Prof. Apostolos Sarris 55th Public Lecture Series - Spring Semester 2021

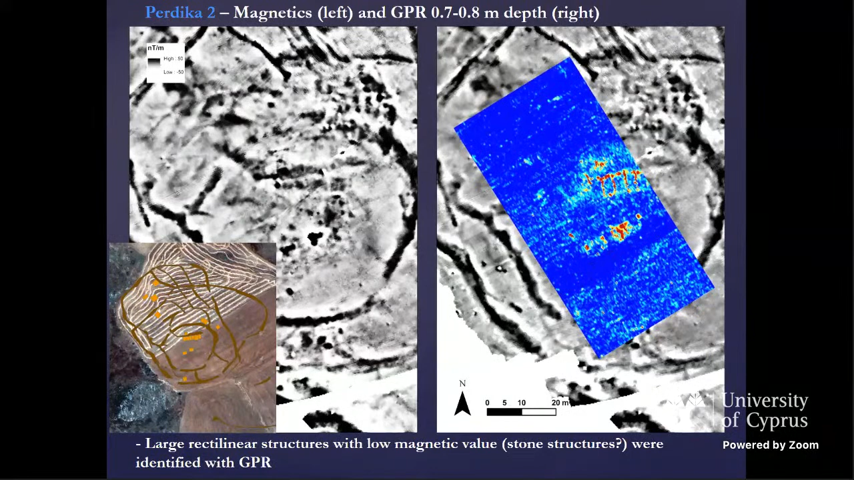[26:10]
They may have stone foundations as they were exhibited as strong reflectors located about 17 centimeters below the surface. The outer enclosure follows a more elliptical path, expanding towards the lower slopes to the east.
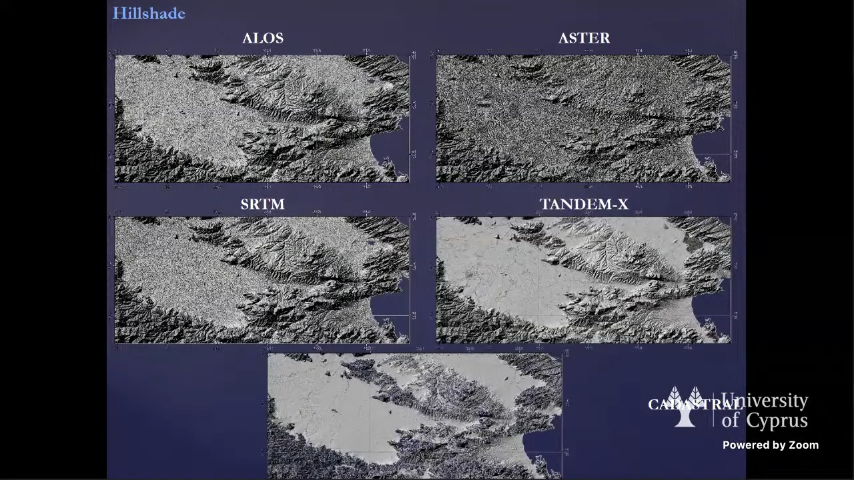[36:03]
The 5 meter Greek National Cadastral and 12 meter German Aerospace Center Tandem XDEMs were those of better resolution. The enhanced resolution of the DEM becomes crucial when we calculate the relative height above rivers and combine it with other geomorphometric indices, such as the potential wetness index.